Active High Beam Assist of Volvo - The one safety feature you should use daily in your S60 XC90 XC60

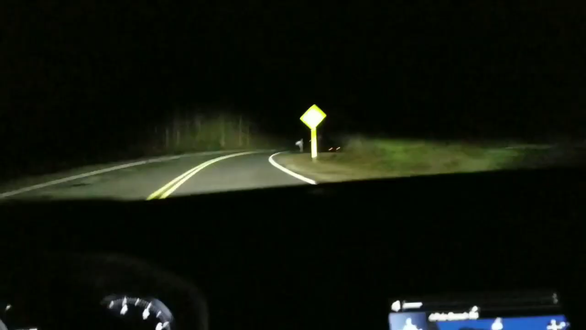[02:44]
So this is a good look at the automatic high beam.
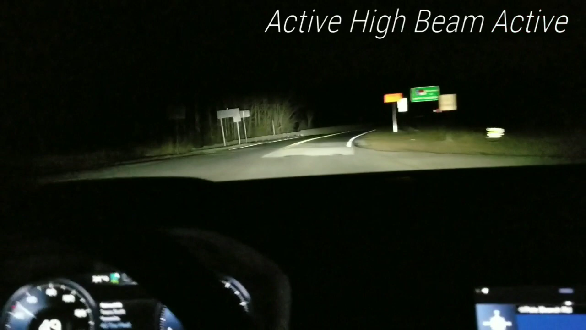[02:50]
I know there's a lot of people that don't use it and they're skeptical about how it would perform. Welcome to North Carolina. But this is awesome because right now it's in high beam mode because it's on a black back road. But you just saw oncoming traffic and it automatically goes to low beam. It's going to stay on low beam with the car coming up here. Now we're back to high beam. I absolutely love it. You're getting a reflection off of the sign there, which would be feedback or light coming back into the vehicle. It knows that that's a reflection.
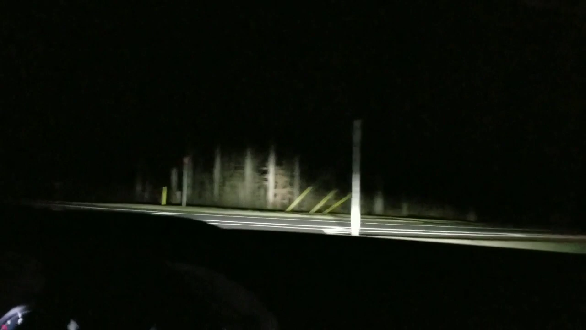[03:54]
And I'm just going to let it just kind of sift through and play a little bit here while I'm going along. Back to high beam. And by the way, this is, as I mentioned before, a 2019 Volvo S60. This is the newest from Volvo with the V60 on the horizon. But as of right now, from a dealership standpoint, this is the newest of the new.
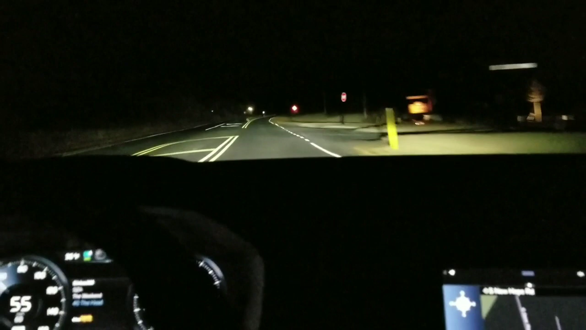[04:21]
So we are in full high beam. And once again, this is automatic high beam in action. Oncoming traffic. You can see it automatically dims. And it's quick. So you have no threat whatsoever of blocking or hindering the vision of oncoming traffic because of the quickness that it shifts from high beam to low beam.
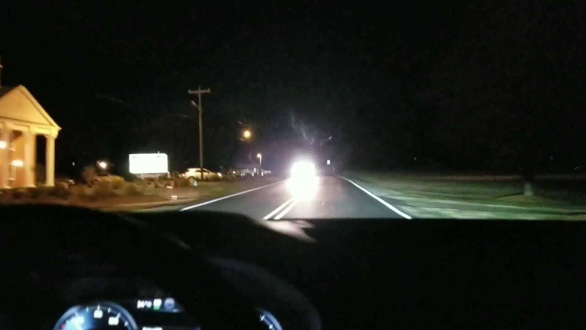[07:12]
I have no idea where I am. Of course, my navigation is navigating me. Which is the reason why these roads are so dark. Now, I don't know if you noticed there. There's a little bit more light picking up in the area. So high beam went to low beam. Coming up on a traffic light with additional lighting.
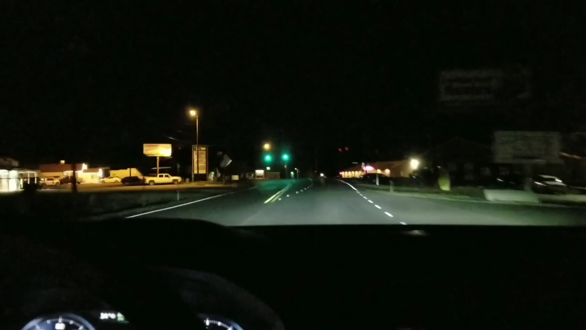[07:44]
So, of course, you're not going to get it here. Back to high. It can tell the difference between the house lighting, which is quite a bit off the road. Now, there's another oncoming car. You can see it in action. Absolutely love it.